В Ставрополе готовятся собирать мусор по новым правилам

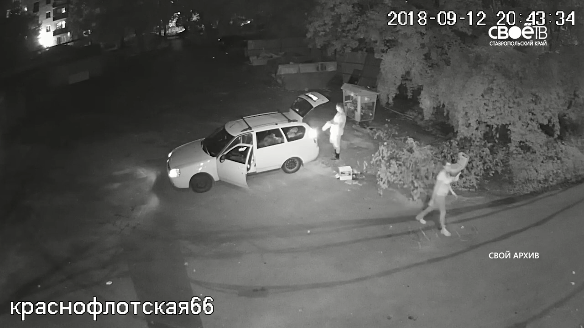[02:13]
И уже есть на что посмотреть. Вот, например, на улице Краснофлотской. Граждане вынимают из машины мешки с чем-то тяжелым, прямо на землю. Хотя рядом стоит нужный контейнер. Но, как видно, к вечеру сил у этих товарищей уже не осталось. Видеокамерами, к слову, оборудуют все контейнерные площадки.